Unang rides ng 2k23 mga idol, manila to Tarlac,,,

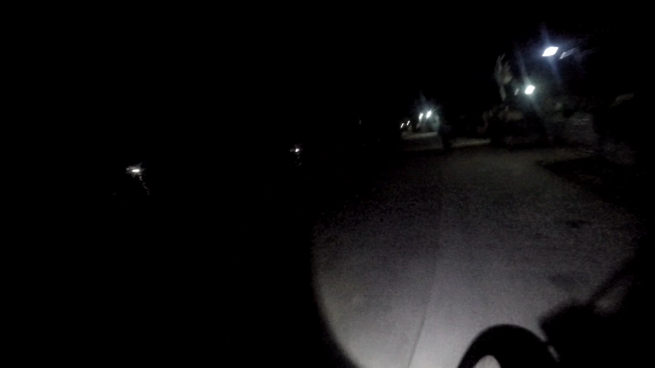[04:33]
Ito po, balik na kami ng Manila, Idol. Galing kami dito sa Tarlac. Sa Kamiling Tarlac. Lupit mo, boy. Nabal ako ng aso, Idol. Plastic.